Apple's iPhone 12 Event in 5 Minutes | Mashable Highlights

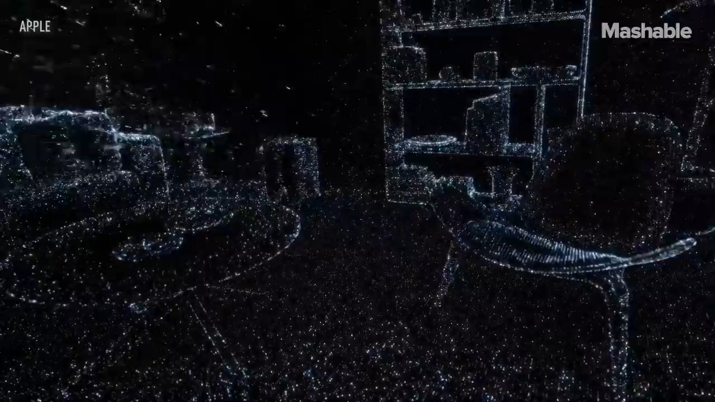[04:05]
It enables object and room scanning, photo and video effects, and precise placement of AR objects.